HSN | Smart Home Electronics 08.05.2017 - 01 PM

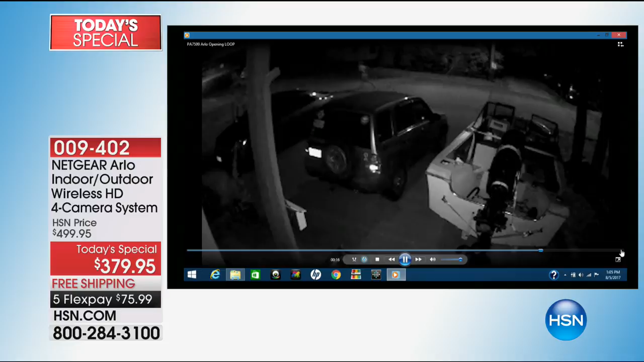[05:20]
So check it out right here. All of these criminals right here were caught. And that's the reason why.
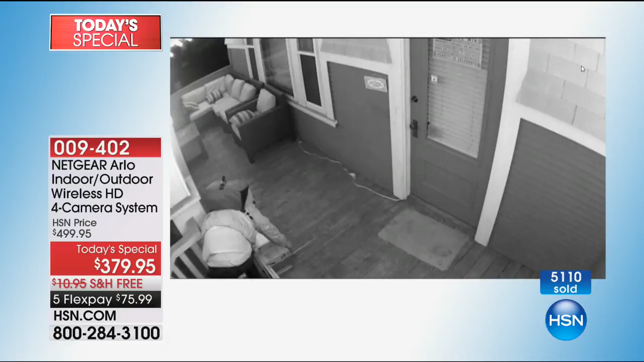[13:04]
And you know, they got the license tag on that van right there. So again, another person just swapping the packages, throwing the packages.
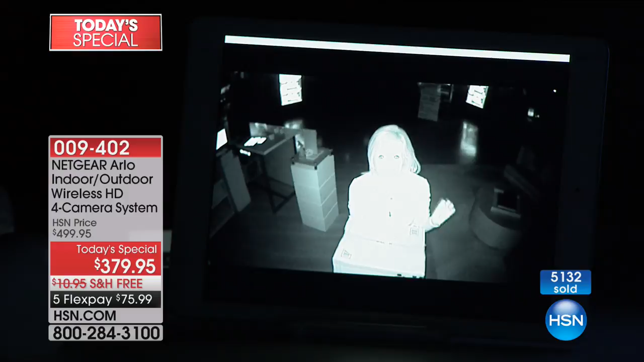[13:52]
And I don't know, I can't see it, because if I'm the bad guy right now, can you see me? Okay, so you can see me right here. And I wanna see if, let's see if you can read my box, because in the night vision, it almost like it illuminates it. This is the camera that was designed specifically for the military. It needed to be crystal clear enough in night vision to be able to see inside a cave. So if somebody's casing your property at night, you're gonna be able to see who they are. And right now, by the way, Arlo is recording me.
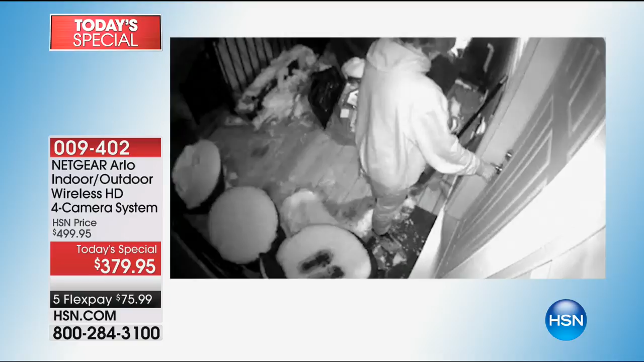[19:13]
these are the ones that Arlo sent, real people. These are real videos. In fact, someone from HSN said, oh, who did the videos at HSN? And I said, no, these are real.
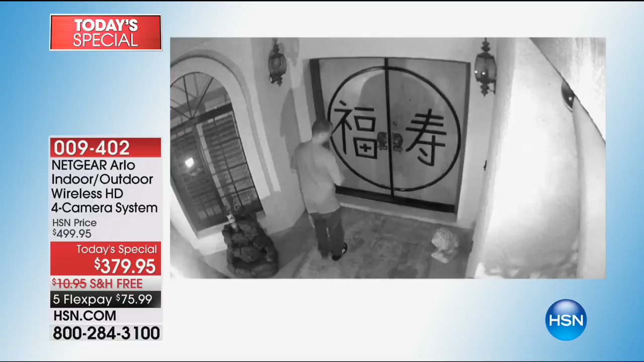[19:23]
Nobody from HSN. These are not actors. Nothing is made up. All of these guys are criminals, and they were all caught, which is the reason why we were able to show these.
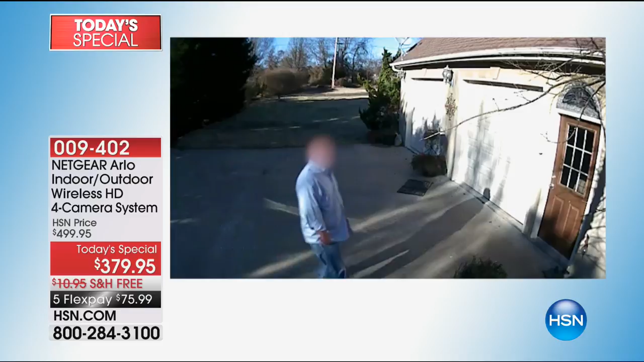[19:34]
You can see the right there. He sees the camera. Mm-hmm. This person just comes up on a back porch.
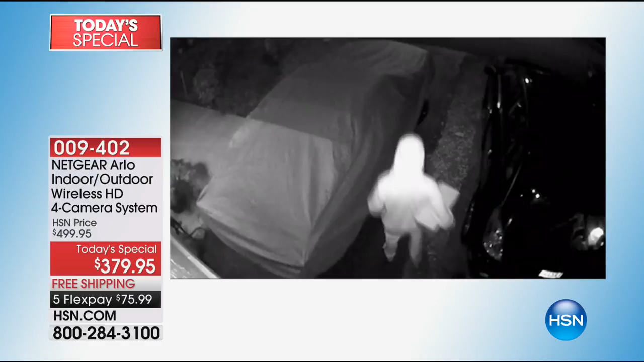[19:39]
This guy at night, this is the night vision. He's looking around, looks in the car. Now, these two teenage girls right here are looking in the garage.
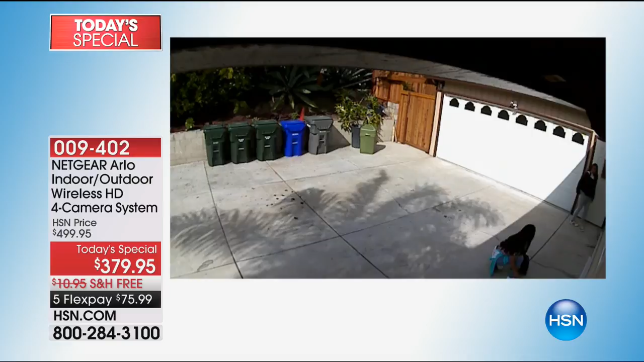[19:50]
A lot of them are around the garage and that door. This right here is the creepiest. This is a landlord with a glove on. He looks right into the camera. Busted. Totally busted. Oh.
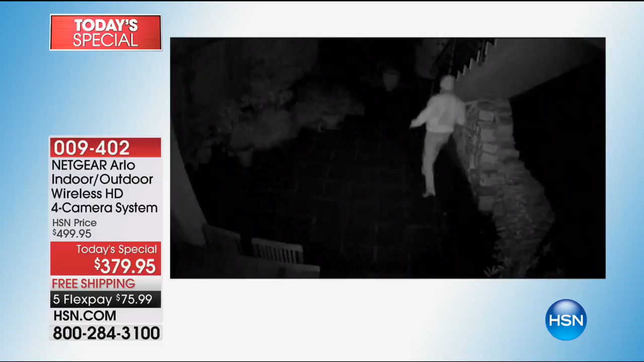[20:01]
This guy sees the camera and he leaves. He's like, I'm going to another house where there's no camera. Exactly. Exactly. This guy right here, there's a whole story behind this. He was busted too.
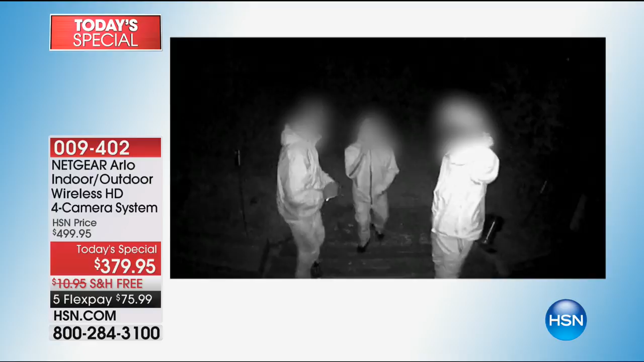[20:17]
And now he tries to act like he's just goofing around. These guys just look like trouble. These three are trouble.
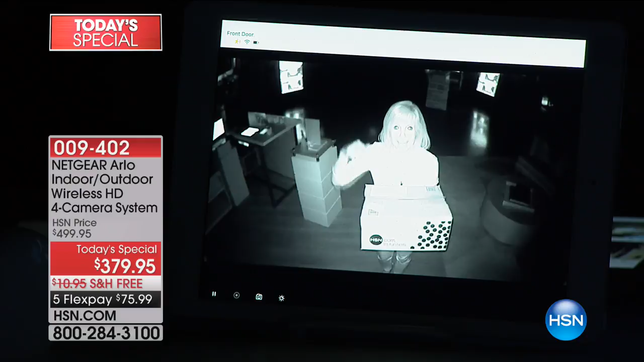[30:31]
It will record up to 2 minutes free, and it sends it immediately to your phone. You don't have to wait till you're home from vacation to pull out an SD card to see what happened. You see what happened instantly, which I love. And so remember too, it records up to 7 days. It's not gonna record just for 24 hours, because a lot of them record for 24 hours. And if you want longer than that, if you want it stored longer than that, you have to pay for it.
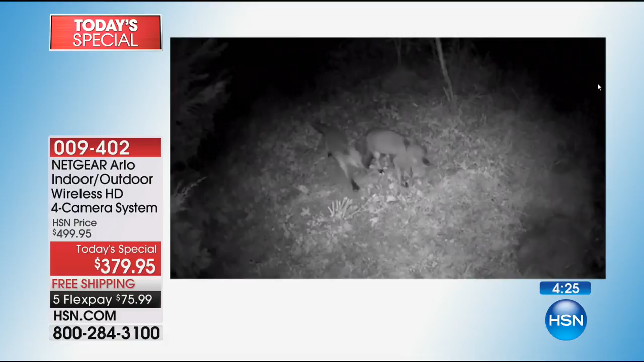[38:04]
Again, they're real, you know, things that happen outside. I mean, heck, if you hear a noise outside, do you want to go outside and walk into a bear?